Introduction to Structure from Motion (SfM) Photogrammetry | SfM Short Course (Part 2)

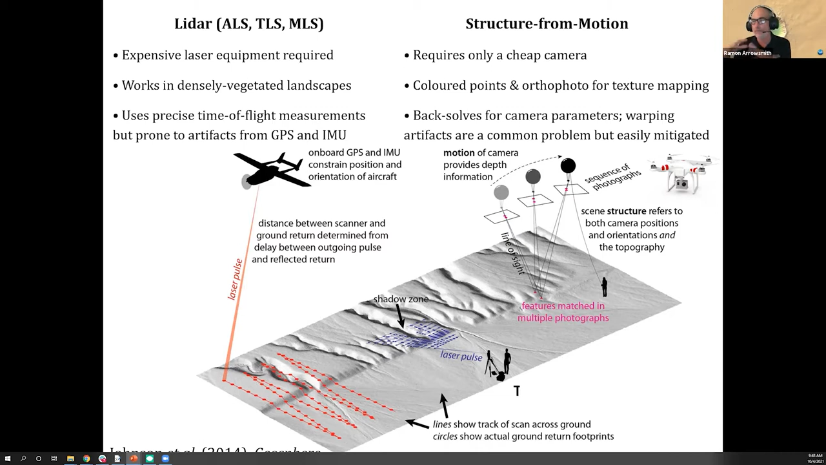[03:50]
You only need a cheap camera and cheap software. It gives us colored points and an ortho photo for texture mapping, and it back solves for the camera positions. But it can have some critical artifacts that we'll talk about. So where it all started. So you see this is the interpretation of structure from motion.